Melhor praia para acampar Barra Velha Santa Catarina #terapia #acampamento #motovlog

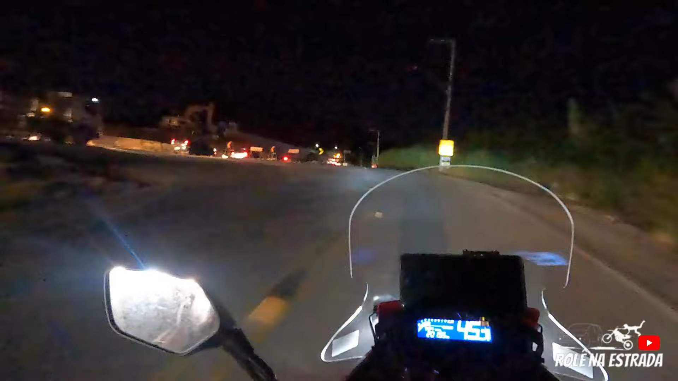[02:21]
Ou deu batida, alguma coisa assim, que tem uma polícia lá na frente, uma ambulância. E o trânsito tá pesado, né?
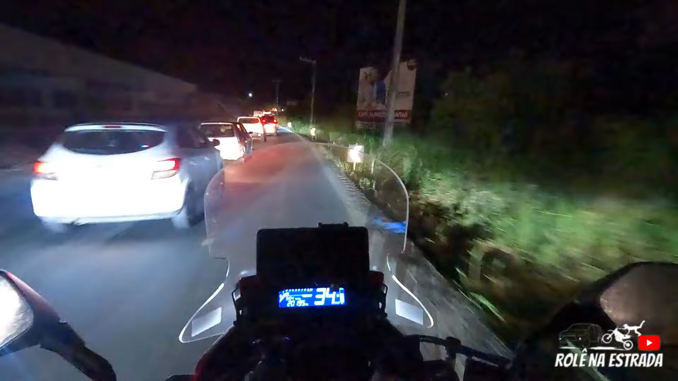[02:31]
Então a gente vai com cuidado. Talvez é por causa do feriadão, numa dessa também, né?
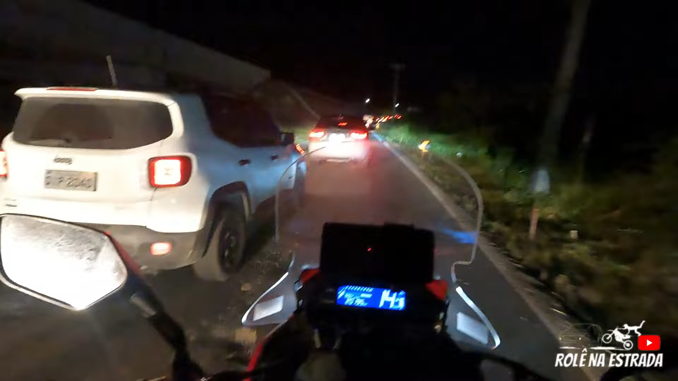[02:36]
Por isso que tá dando muito trânsito.
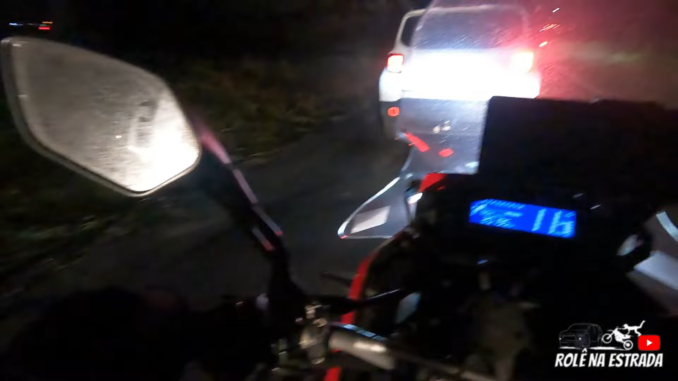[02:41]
A 101 em sentido a Florianópolis tem bastante trânsito. Aí agora nós estamos em sentido a Curitiba, Joinville. O trânsito é bastante tranquilo. Do outro lado ali tem bastante trânsito mesmo. Eu acho que não sei se houve batida ou por causa do feriadão aí também.
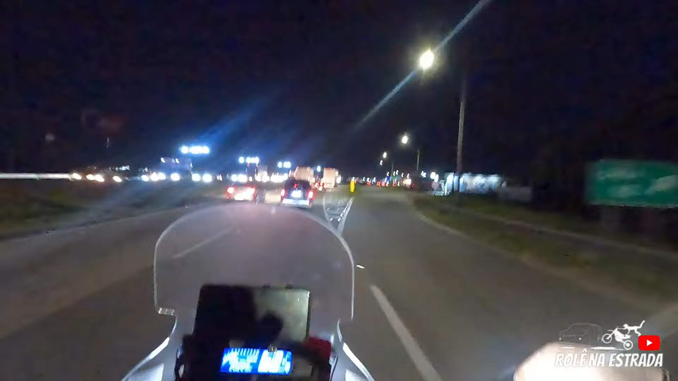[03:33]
Hoje a gente vai ficar de olho e ver se tem lua. Talvez pode ter lua, né? Final do mês. Mas por enquanto olhei pra cima e não vi nada. Olha o trânsito que tem agora, pra vocês terem uma ampla visão daqui, ó.
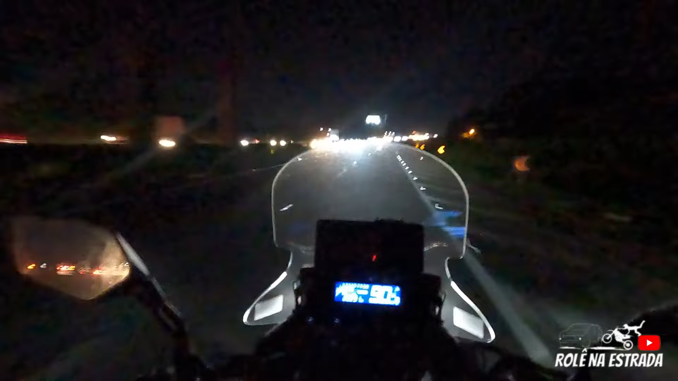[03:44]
Tem muito trânsito. A galera tá descendo em peso aí do Paraná pra cá, pro litoral catarinense. Nesse momento faz uma diferença de quem tem moto, né? Vai bem mais rápido do que perder aí umas 2 ou 3 horas no trânsito. Vale, compensa mais e economia de gasolina também.
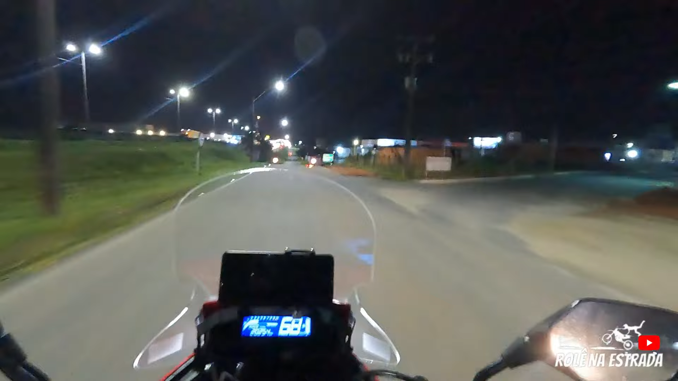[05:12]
Pessoal, então a gente chegou em Barra Velha, lá na frente a estátua da Havan. E aqui a gente vai pegar a direita, né? Estamos em Barra Velha, são 10 horas da noite. Está um clima agradável, não está tão frio. Deu alguns friozinhos na BR, mas agora está bem tranquilo.
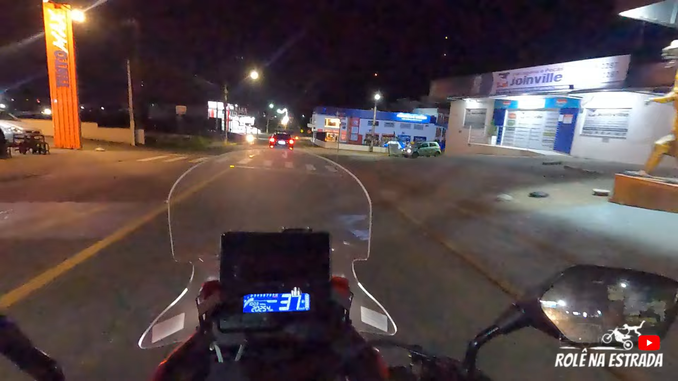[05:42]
Espero que a gente não passe frio. Aqui está um clima agradável até. Central de Barra Velha, prefeitura na frente.
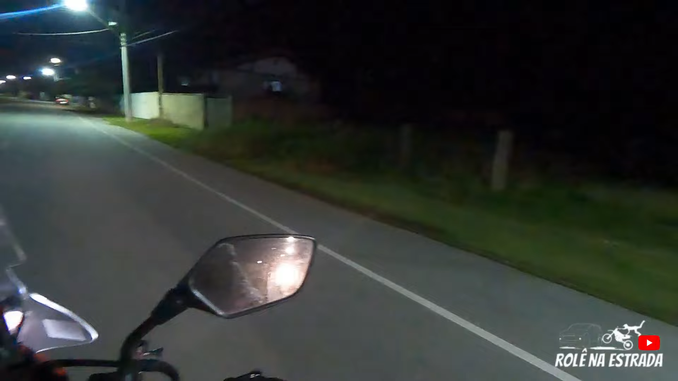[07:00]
E é escuro agora, galera. Então bora lá, né? Andando aí, ó, estrada de barro, né? Estrada de chão, né? Meio com areião, né? E aqui do lado direito aí a areia vindo, alcançando as casas aqui. Acho que, se não me engano, uns 2 anos atrás, aí um ano atrás, 2 anos atrás, teve uma ressaca do mar aqui,
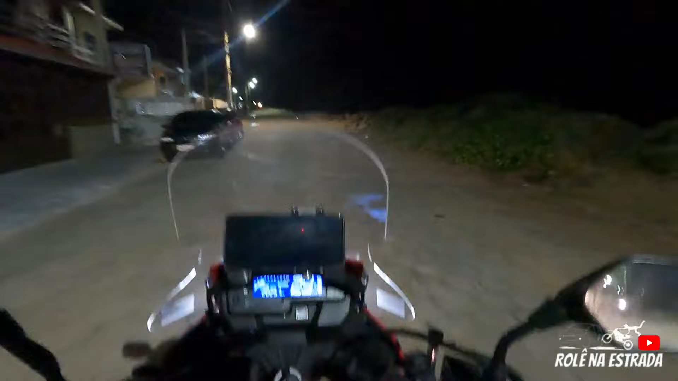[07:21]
onde alcançou as casas. Do lado aí direito teve bastante.
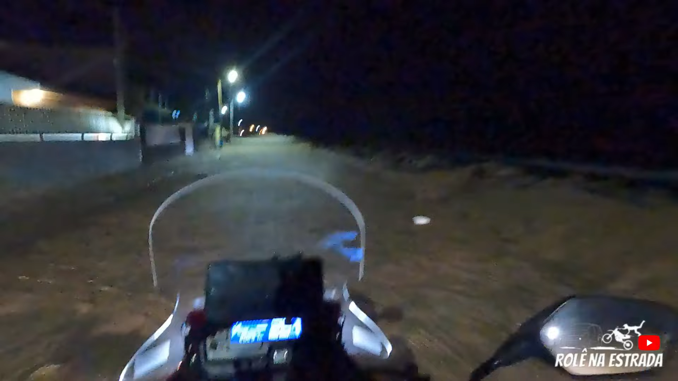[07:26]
O mar comeu bastante, né? E o mar tá aqui em cima, ó.
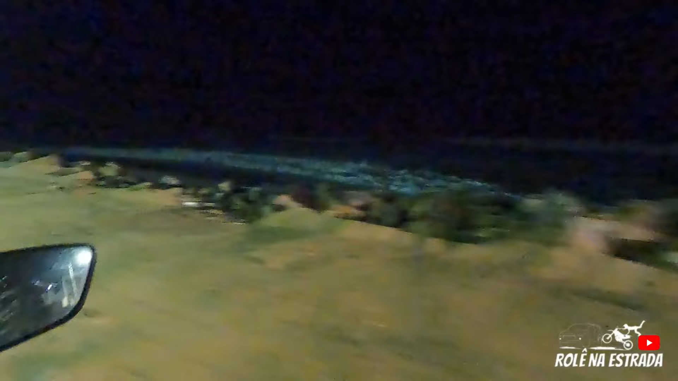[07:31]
E tá revolto o mar. Logo, logo isso aqui vai sumir, né? Não vai ter essa estrada aqui do pessoal ir pra lá.
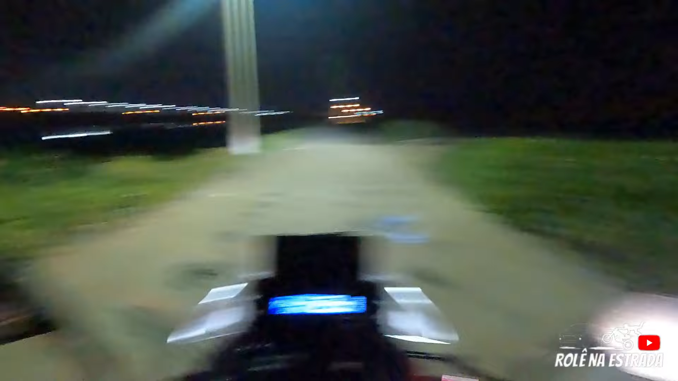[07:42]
Aqui tem um lago do lado esquerdo e do lado direito o mar.
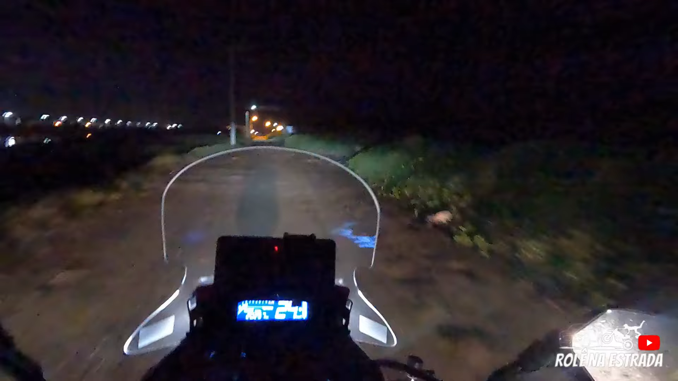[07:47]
E eu acho que andou vindo o mar pra cá, olha só.
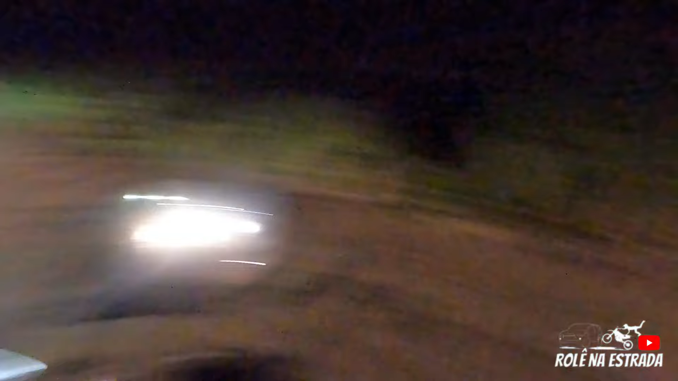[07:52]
E aqui tá a entrada, né? Praia da Península. Farol de milho, né?
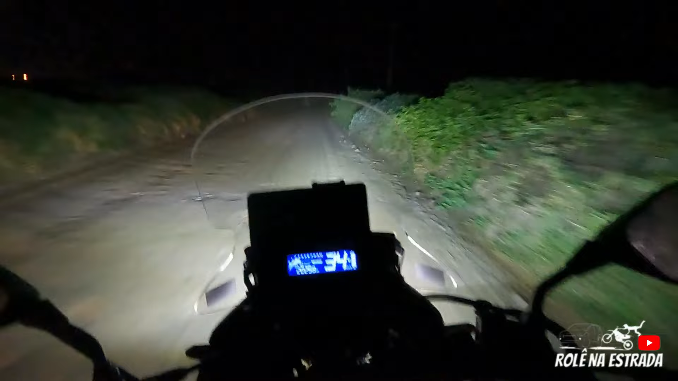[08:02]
Olha a eficiência do farol de milho, ó. Até vou desligar aqui pra vocês terem uma noção, ó. Farol da moto, farol de milho. Então, só uso o farol de milho quando eu tô andando assim em estrada de barro, né? Ou estrada que não tem luz. Mas geralmente no centro ou na BR já não uso o farol. Só uso pra dias assim. Não incomoda muito, né? Mas hoje a gente tá usando as nossas luzes alta.
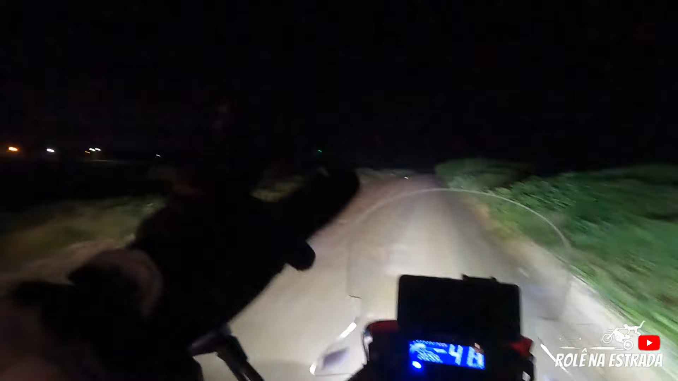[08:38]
Não sei se consegue ver a luz verde ali, ó. Ali já é a ponte Pêssego, né? Lá na frente, ó. As luzes verdes ali, ó. Bem, pessoal, chegamos aqui na praia.